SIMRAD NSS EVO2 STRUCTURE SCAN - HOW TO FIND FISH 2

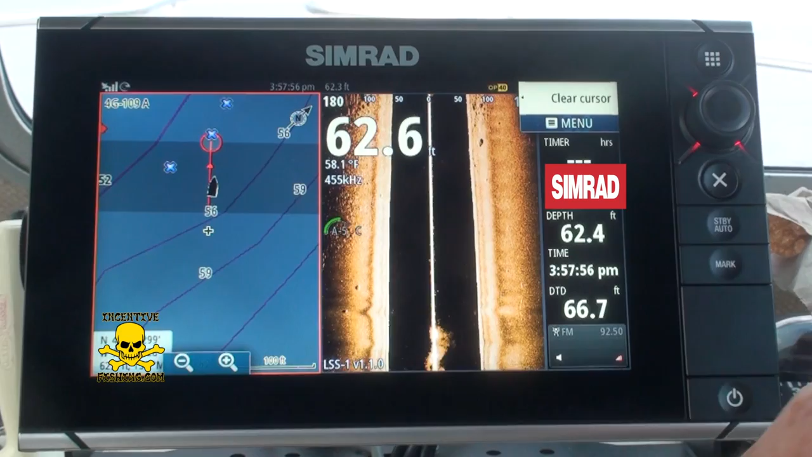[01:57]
On screen: water 58.1°F
the structure scan on the right and the chart is on the left.
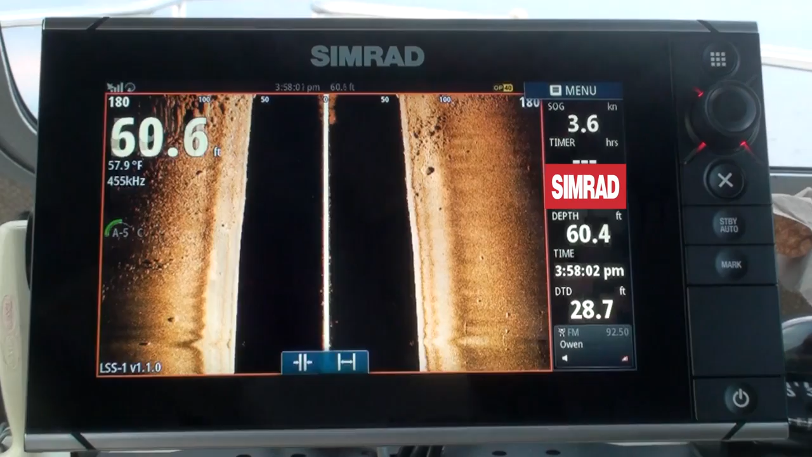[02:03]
On screen: water 57.9°F, speed 3.6 kn
So what I'm doing here is just showing the guys from the Nassau Police Anglers how I identify structure and how I fish for blackfish. And this is basically it.
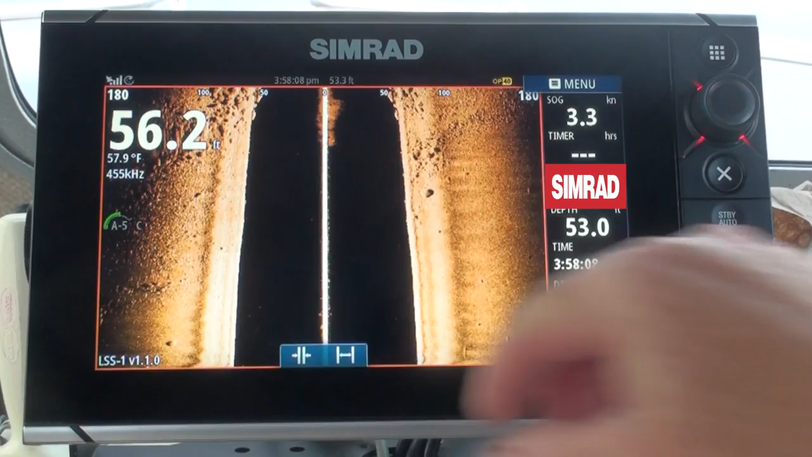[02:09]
On screen: water 57.9°F, speed 3.3 kn
If you're looking on the right and on the left, you can see that rock pile is strewn across the bottom of the sound.
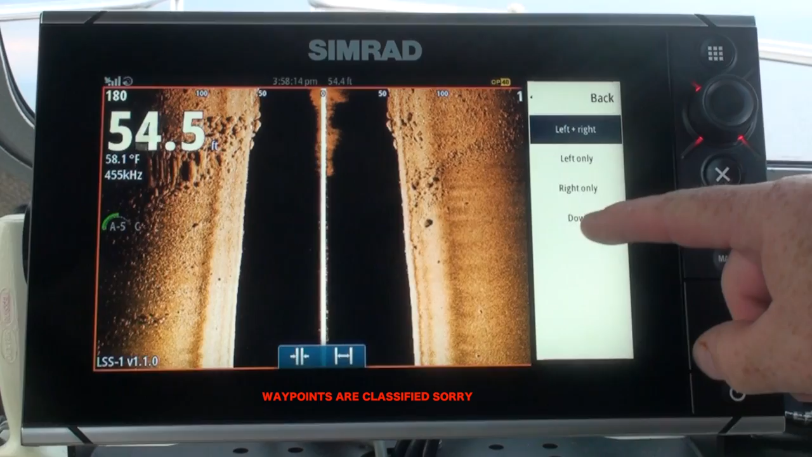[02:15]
On screen: water 58.1°F
And it's very identifiable, very dimensional too.
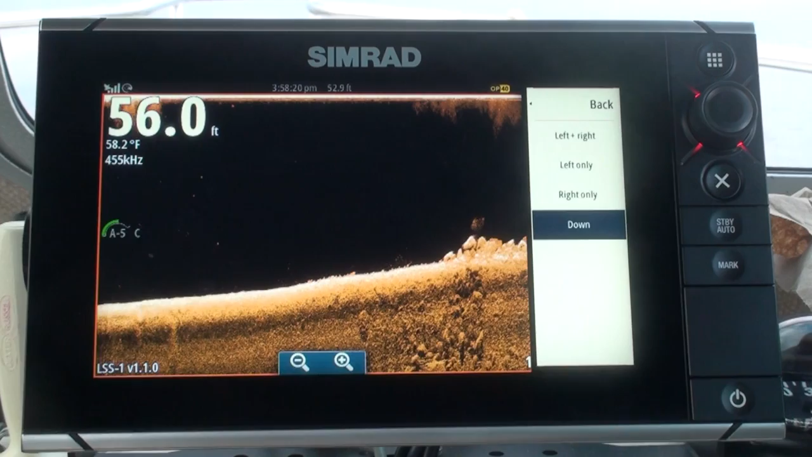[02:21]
On screen: water 58.2°F
As you can see, if I hit down scan, I can see how dimensional that that rock pile is, and if that rock pile holds fish.
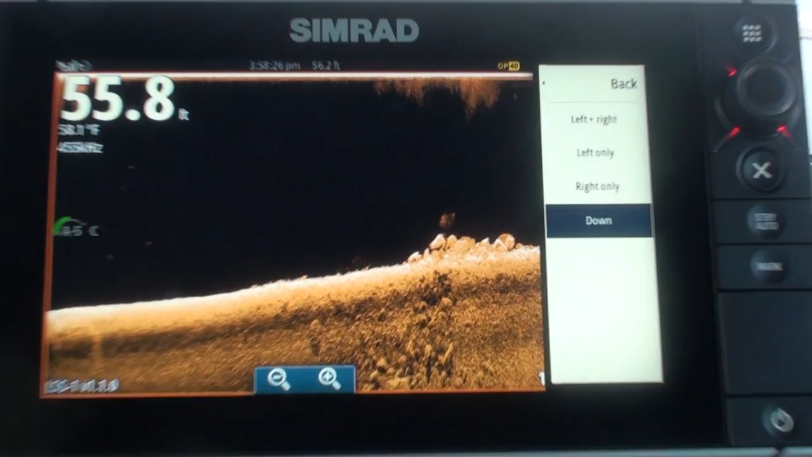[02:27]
If you look in this picture right here real close, you can see suspended bait right above that rock pile, which is pretty cool.
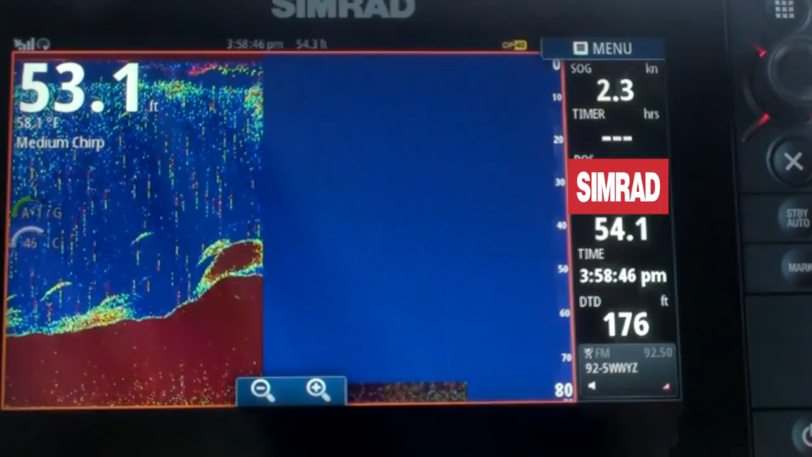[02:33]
On screen: depth 53.1 ft
Now here's a quick shot of how the bait school looks in traditional sonar. There's a rock pile on the bottom, and you can see just a school of bait right above it.
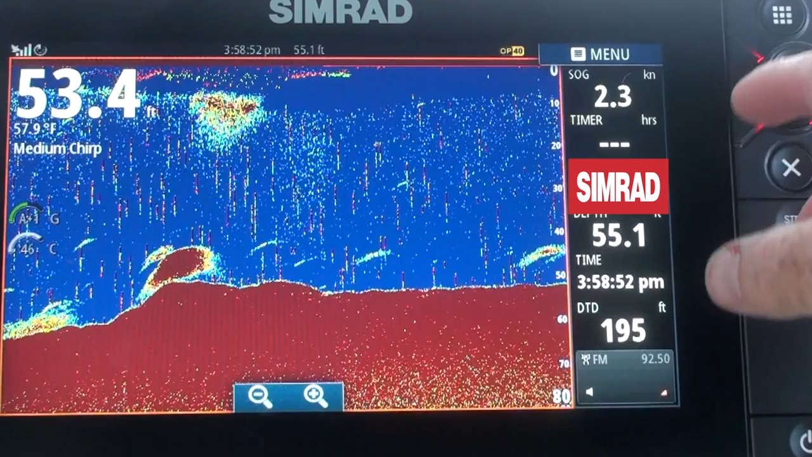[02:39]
On screen: water 57.9°F, speed 2.3 kn
It's insane. This is the insane part.
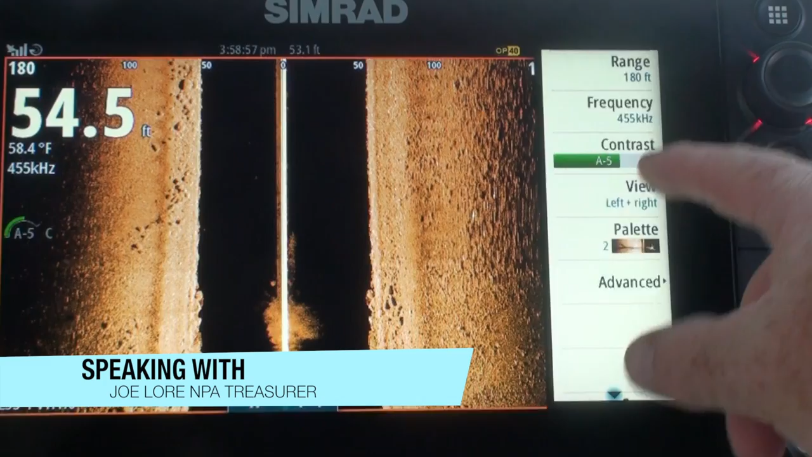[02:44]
On screen: water 58.4°F
You can go back, you know, you can bring it back, you can mark it,
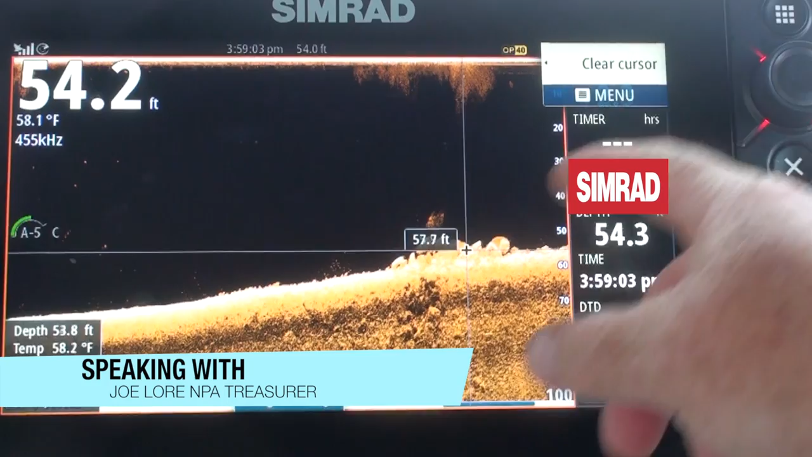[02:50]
so I can come here, I can go here, go back to
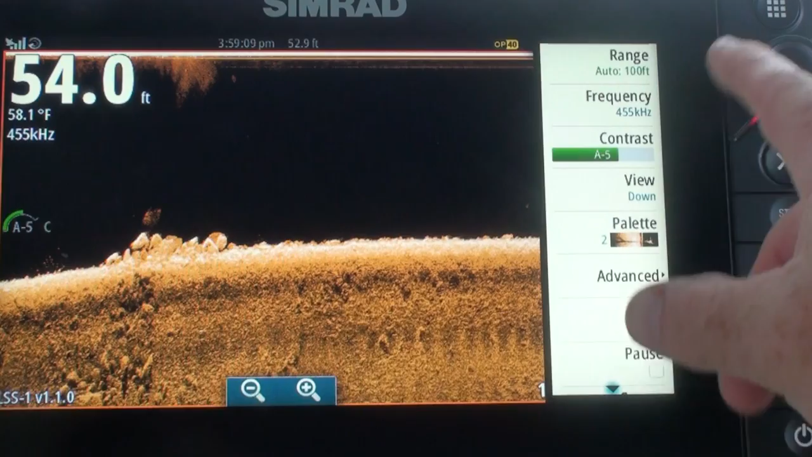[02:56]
On screen: water 58.1°F
view, left, right, I can go back, bring it back,
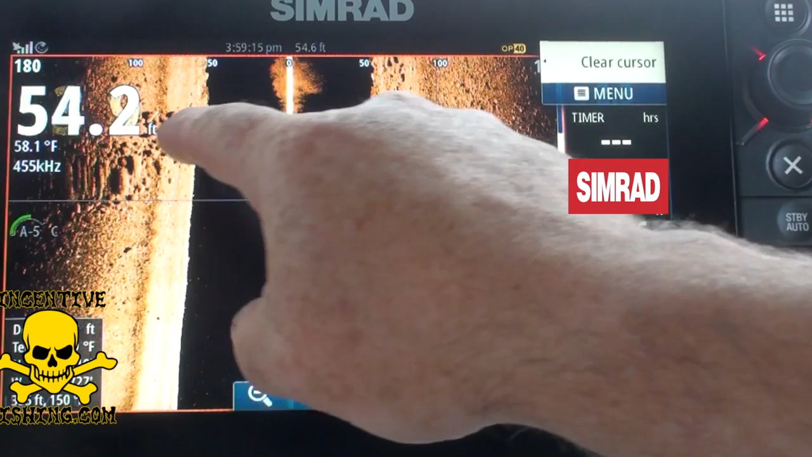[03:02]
On screen: water 58.1°F
mark it, hit the mark button, that creates that waypoint right there.
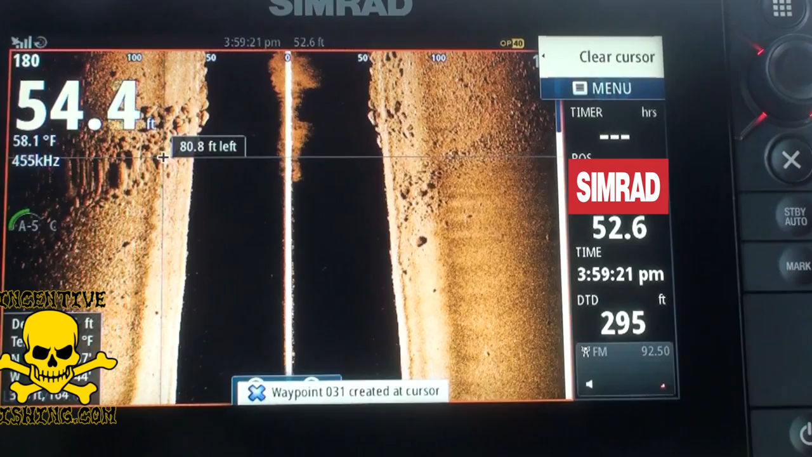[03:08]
On screen: water 58.1°F
So easy to do too. Right, it's just killer, you know. So it's not difficult to find these pieces. I mean, you don't have to be right. Super sleuth. You just anchoring the key, obviously. Correct. That's a learning curve in itself.
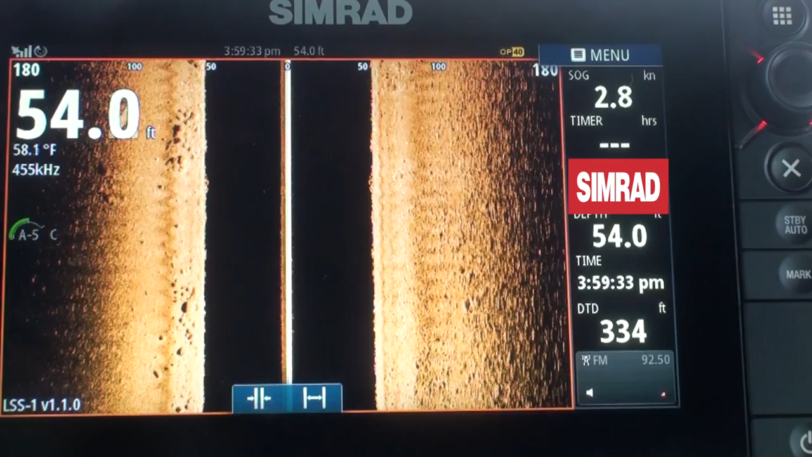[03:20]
On screen: depth 54.0 ft, water 58.1°F, speed 2.8 kn
Right. But then you just put it on the screen, and you can see if you're where you want to exactly. be. Exactly. And so you'll see structure on this side. You'll just turn the prop, turn the engine. It'll kind of sway the boat out, swing the boat each way.
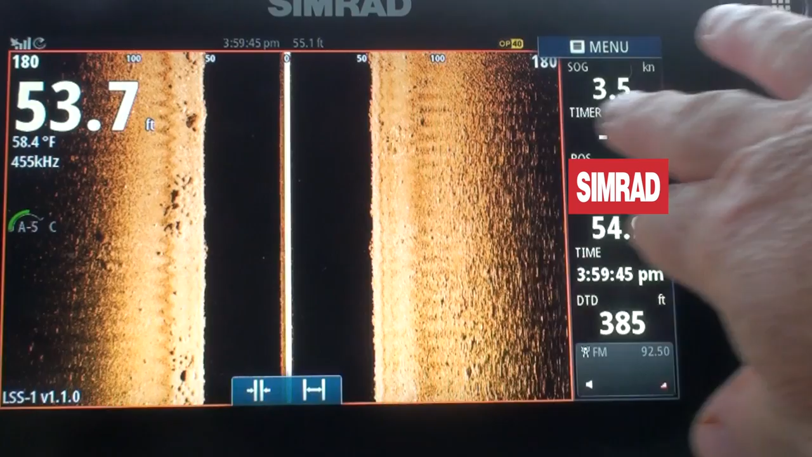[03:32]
On screen: depth 53.7 ft, water 58.4°F
But you know, these are rock piles that nobody can see unless you have structure scan. Exactly. Which is insane. You know, just a small rock pile here. You'll see that. I'll do a down scan again on that.
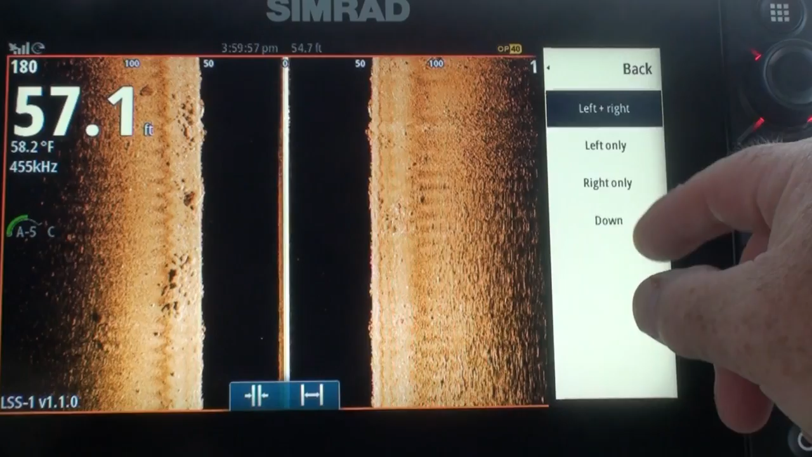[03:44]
On screen: water 58.2°F
And these are the rock piles. These are small rock piles here. It's just insane the quality this thing has.
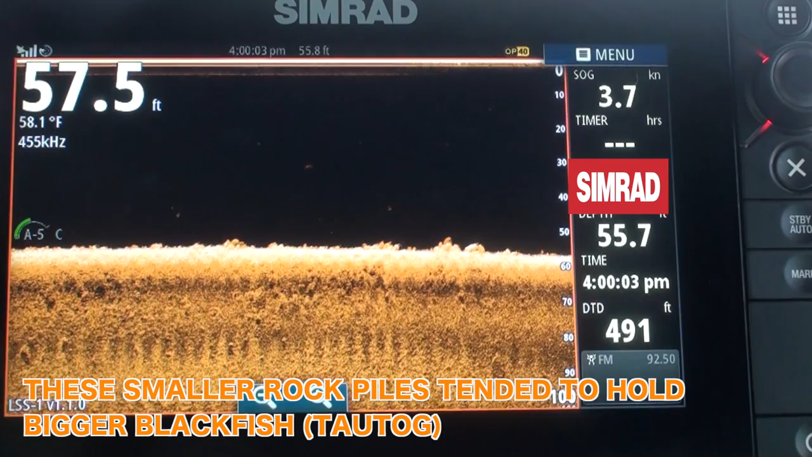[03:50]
On screen: water 58.1°F, speed 3.7 kn
Yeah. So, I mean, you look at it with a traditional A scope,
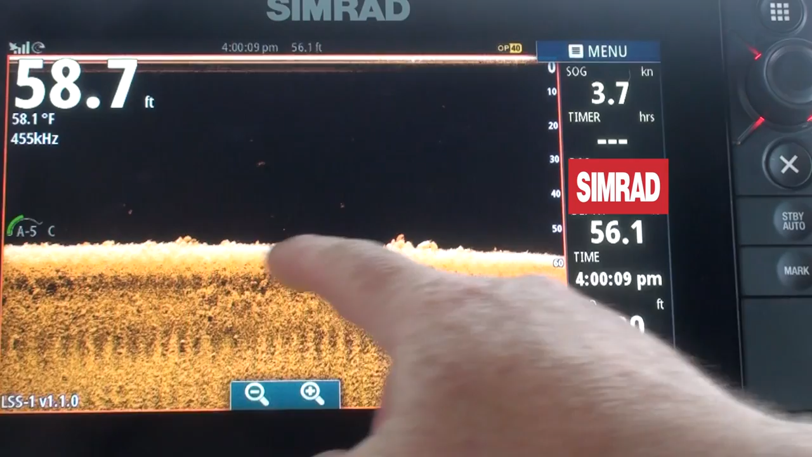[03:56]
On screen: depth 58.7 ft, water 58.1°F, speed 3.7 kn
you don't see, you can see the rock piles here, but that's when you look it. At, use traditional A scope with the chirp here too.